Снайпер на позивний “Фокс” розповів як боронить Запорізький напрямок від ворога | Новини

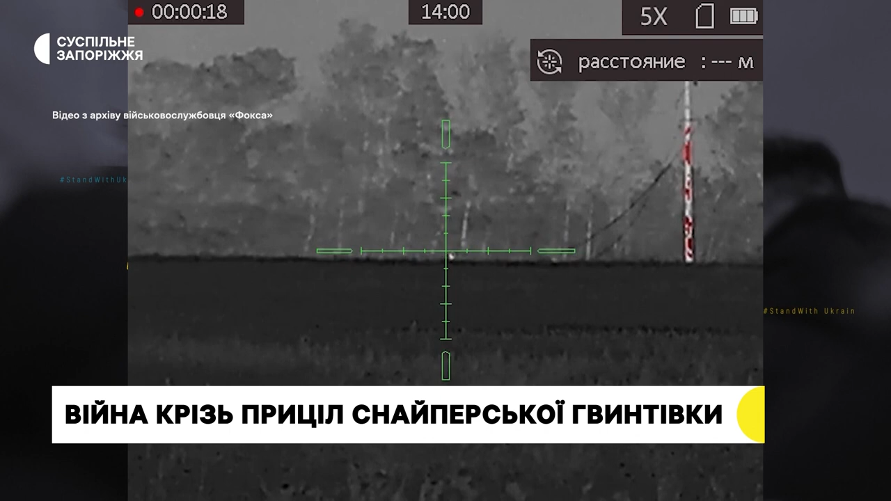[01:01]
Втім, до цього звик. Гвинтівку «Фоксу» подарував побратим, той купляв її власним коштом. За допомогою тепловізійного прицілу на зброї не лише спостерігає за ворогом, але й знімає відео.
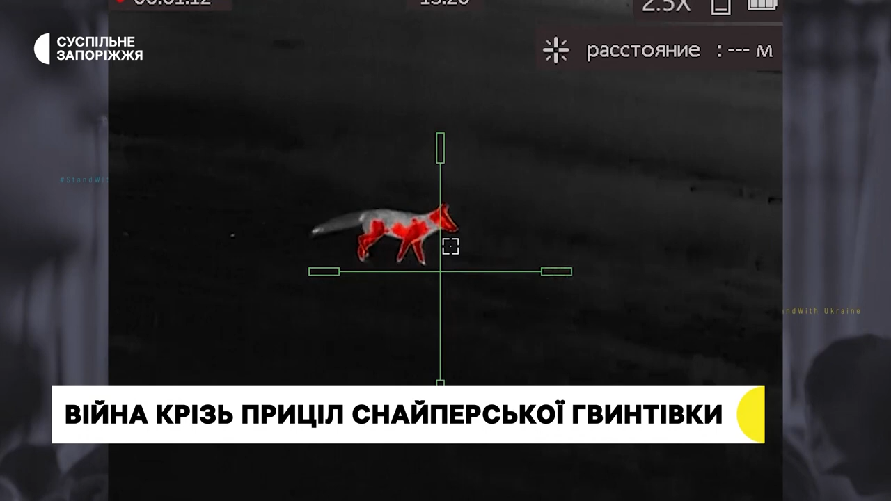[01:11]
Деякі записи викладає в соцмережі. Найголовніша причина, чого ми ведемо відеозапис – це підтвердження ліквідації.
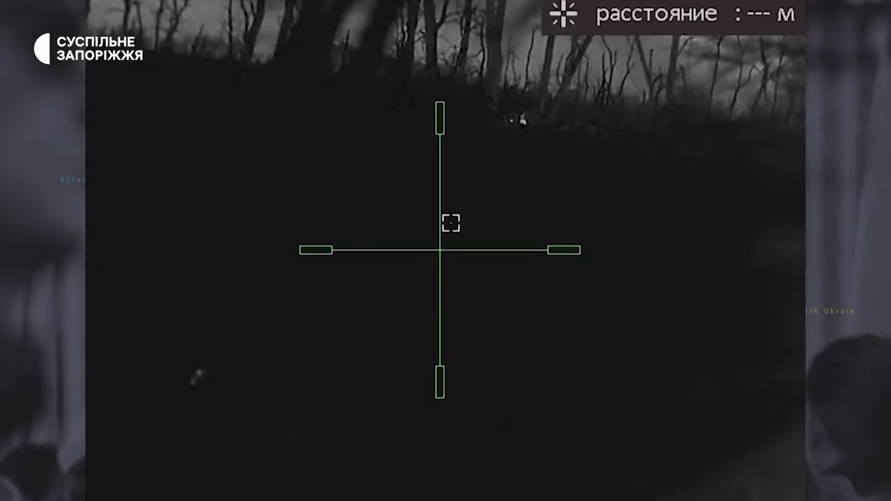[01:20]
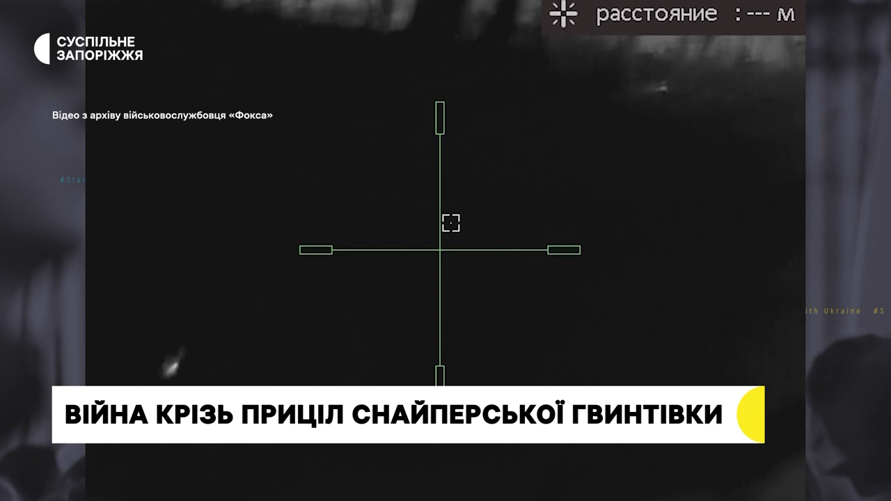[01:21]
Але витрапляються такі прикольні моменти, коли тваринка якась підбіжить, ми знімемо лисичка, зайчик.
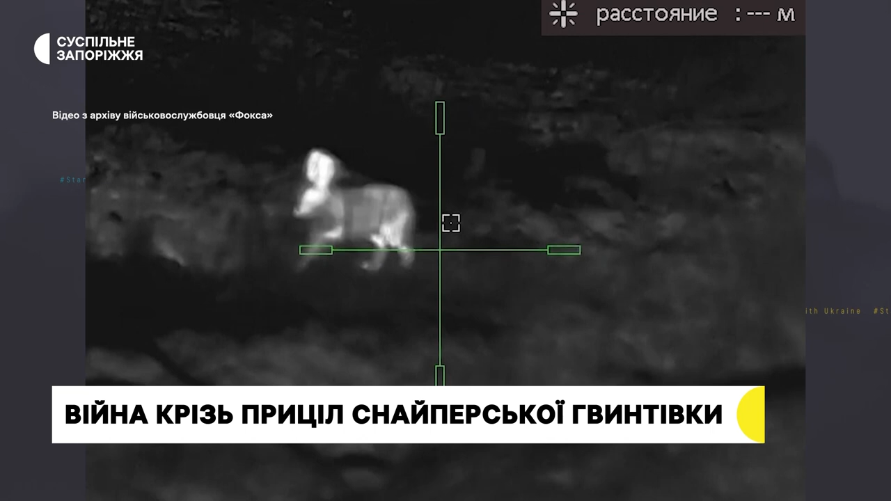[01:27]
Під час спроб наступу ворог використовує розповсюджену тактику.